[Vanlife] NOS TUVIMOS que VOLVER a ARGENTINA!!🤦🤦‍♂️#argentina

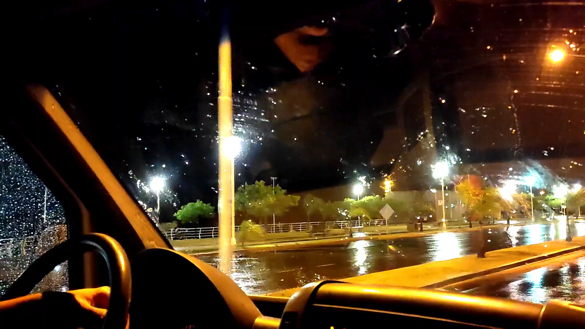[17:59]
Quedó encerrado en la isla del puerto.
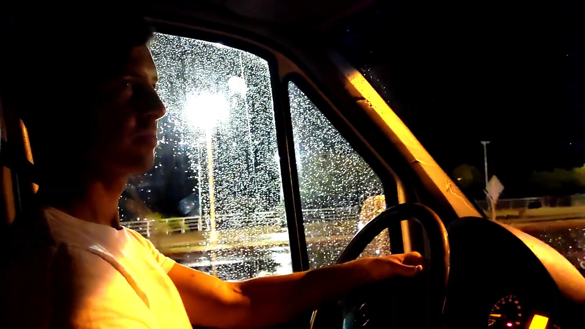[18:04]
Puede ser que hayan cerrado la isla. Ojalá. Ojalá. Nosotros felices. Ni sé para qué nos echan.
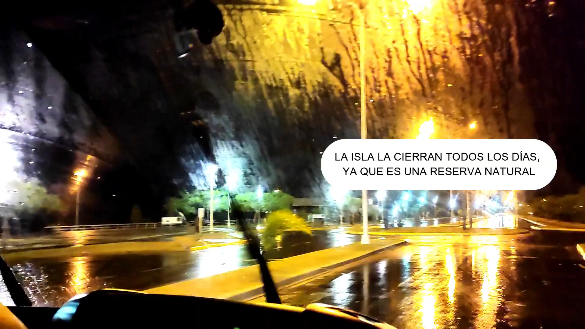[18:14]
No sé para qué nos echan si venimos todos los días, incansablemente.
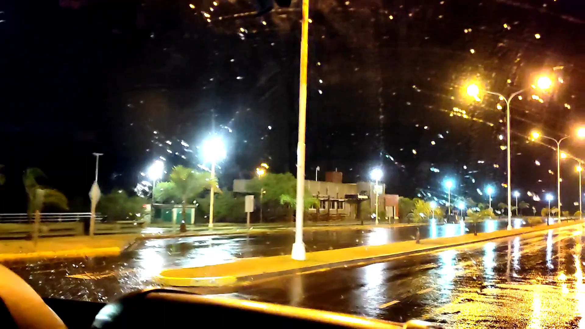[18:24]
Y les presentamos el río Uruguay de Concepción del Uruguay.